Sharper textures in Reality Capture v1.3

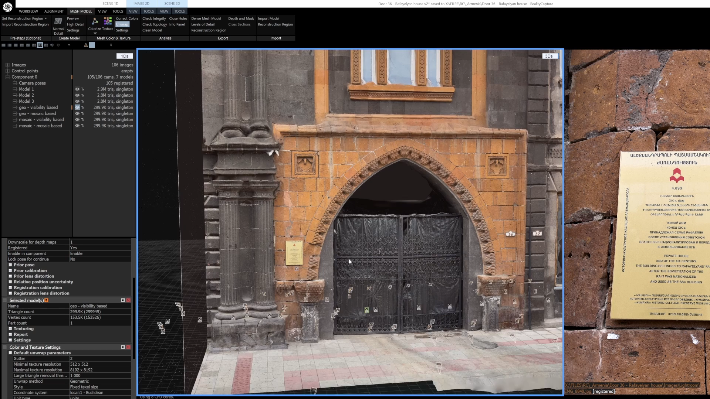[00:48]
So this model is a result of both the default unwrapping settings and the default texturing settings which are called for unwrap it's the geometric based unwrapping
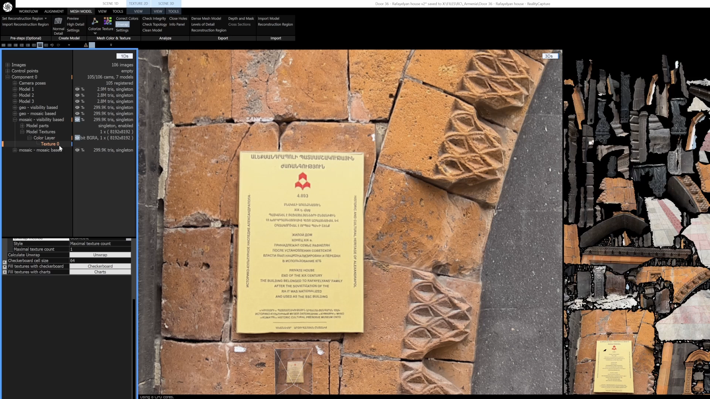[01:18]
So here is the previous unwrap. It looks like it didn't really utilize the UV space too well.
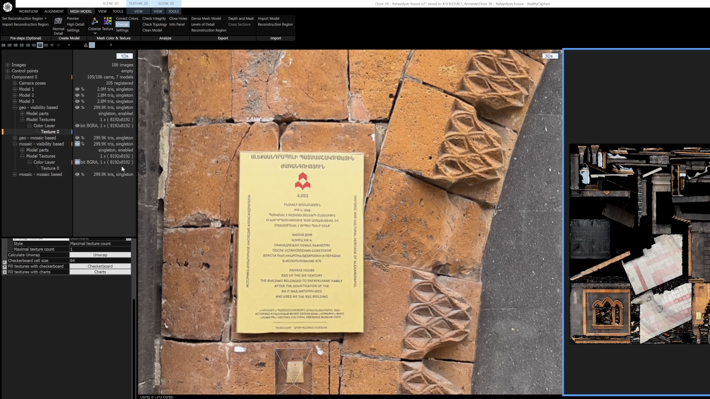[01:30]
A bunch of little islands but then with the new method it seems like it's packed a lot better and what I'm also noticing is the fact that this whole area has so much space in the UV space.
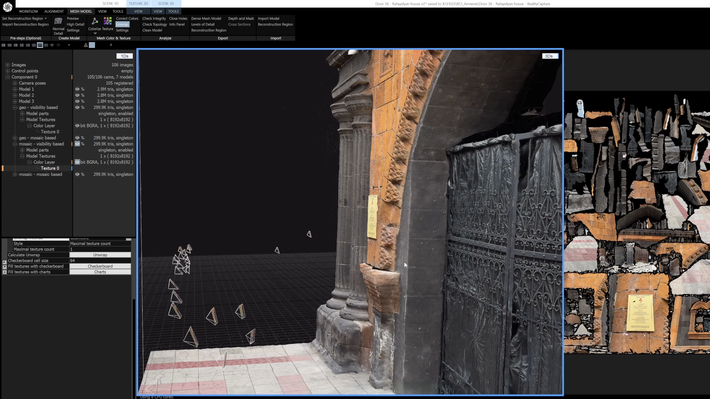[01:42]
Maybe it's calculating the ground sampling distance a little bit better based on the cameras like for the most part the cameras
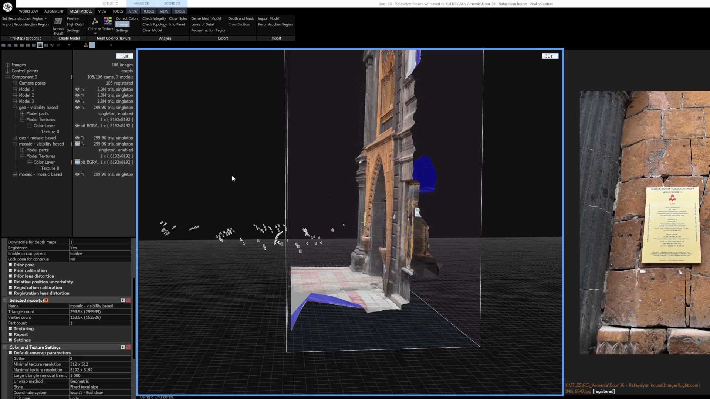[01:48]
are back here but if it sees an area that is better captured in detail and even
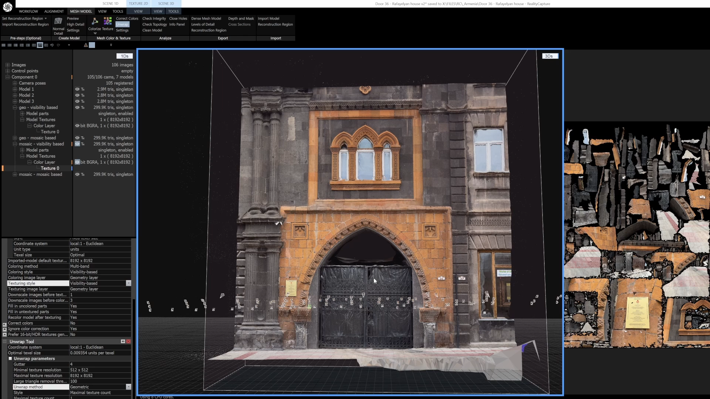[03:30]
unwrapping and mosaic based texturing so let's take a look at that so um let's
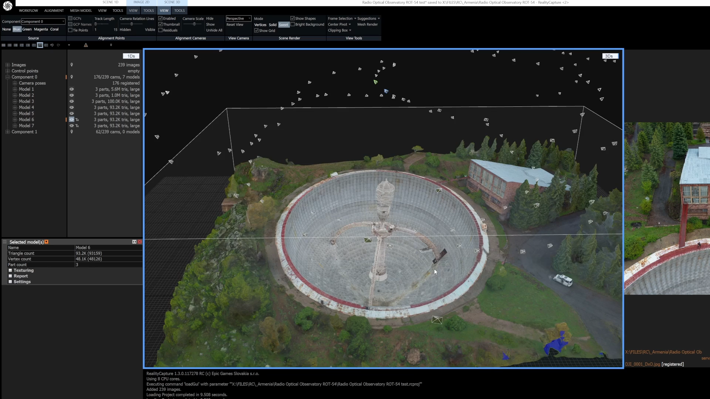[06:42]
is the old old method there's a big radio telescope also in Armenia um let's now switch to the new one
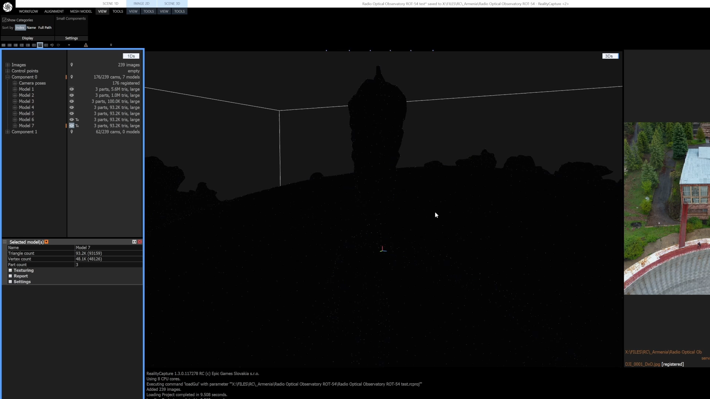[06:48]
so you can tell again with this area where it doesn't have
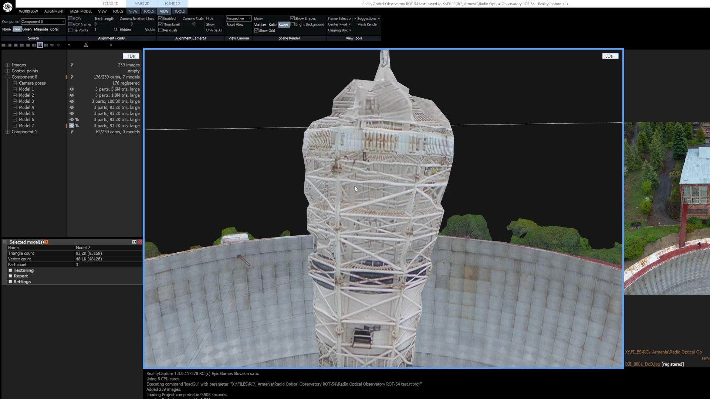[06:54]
much convergence uh of pixels because it's you know it's supposed to be um
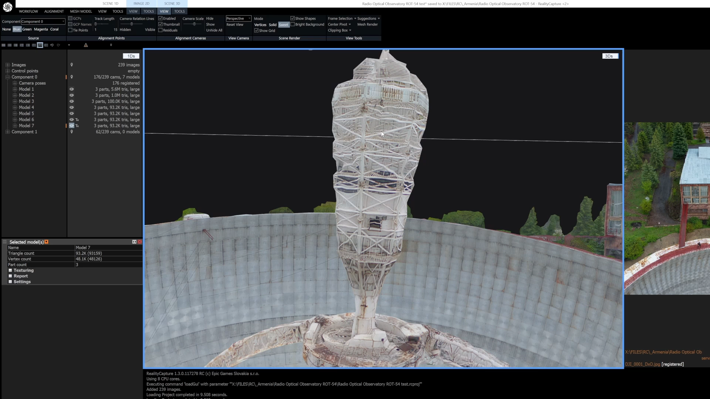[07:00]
see-through uh you don't have the blend but you the the the strong projections
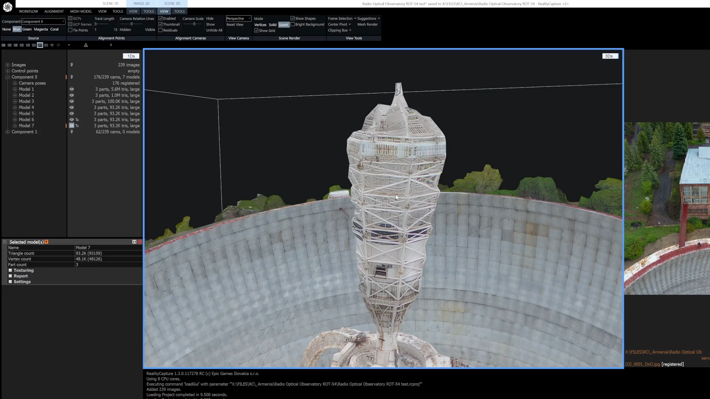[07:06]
the hard projections actually work quite well here it looks like you can kind of see through it and you have a lot more detail let's perhaps
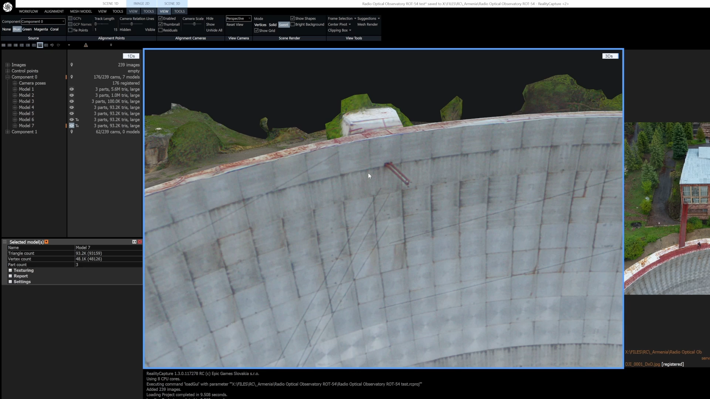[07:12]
also zoom in on uh parts of the dish itself old new old new definitely a lot more it feels like a lot more detail is
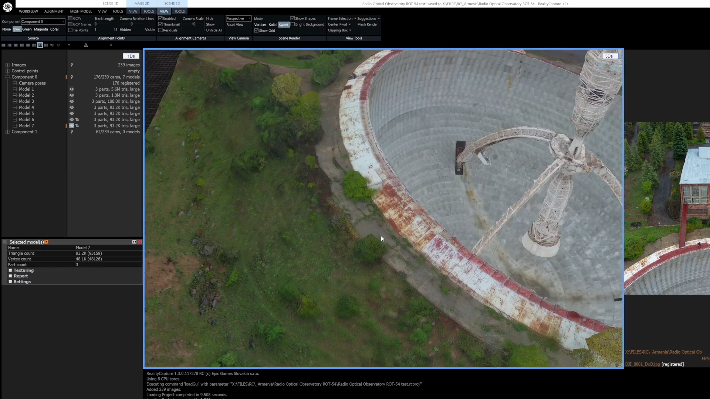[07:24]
coming again with the detail comes of also a bit of noise and I think that's probably due to the quality of the images themselves
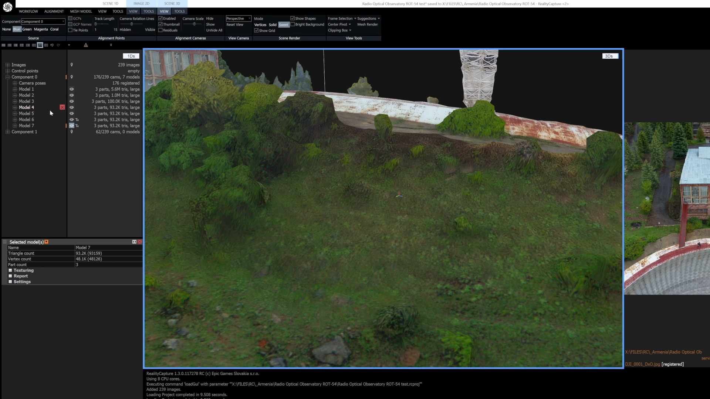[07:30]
old okay let's come in close new old new I am definitely noticing more more noise uh but that's I think that's I think that really is due to the quality of the images that I took
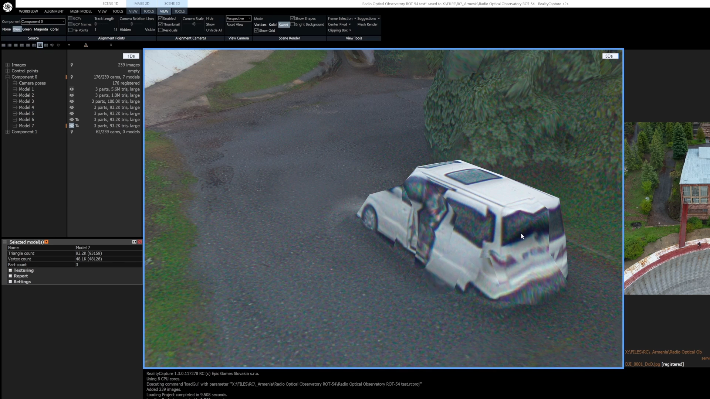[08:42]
reality capture maybe I should look at it in blender I don't know if they're not using the precision but that is something to note but again there's definitely more detail that that comes out old new